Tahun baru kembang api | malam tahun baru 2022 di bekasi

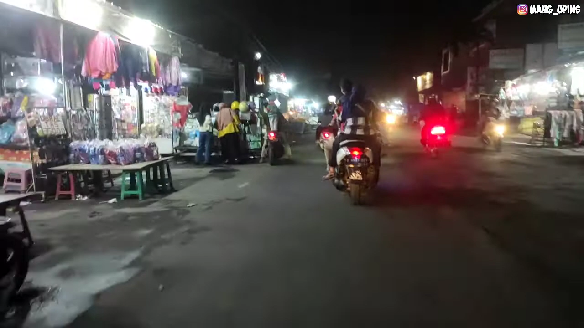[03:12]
Marakas padat lancar, lumayan lah. Tidak macet.
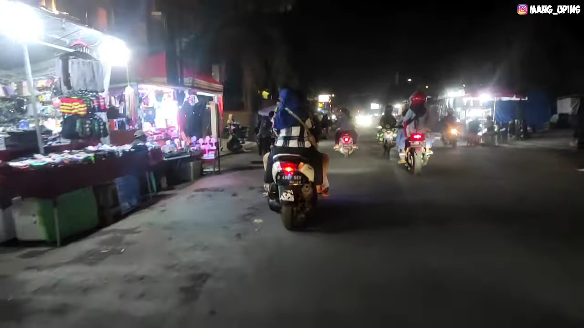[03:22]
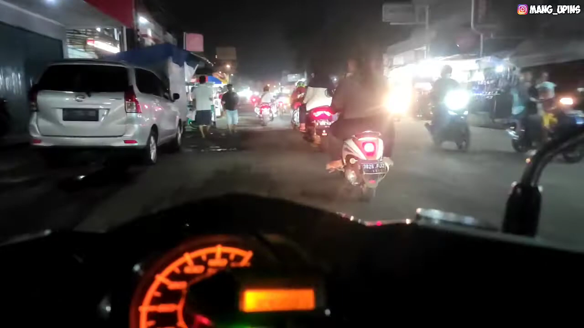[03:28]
Lancar lah. Ada kerumunan. Udah mulai pada tutup.